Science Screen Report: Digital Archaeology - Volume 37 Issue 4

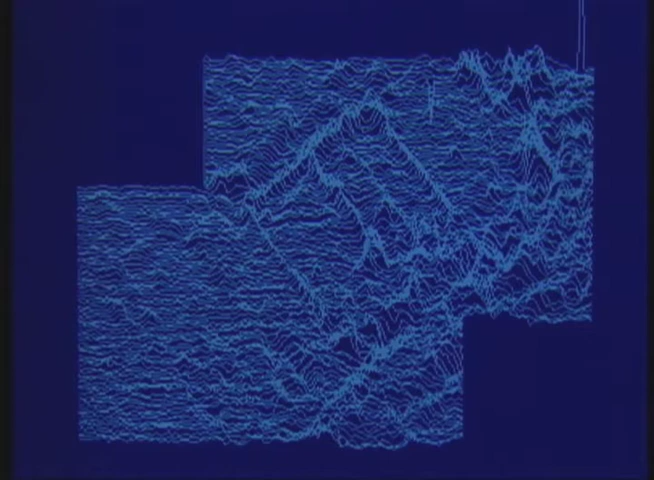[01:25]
The results are clear images of structures hidden under beds of grass.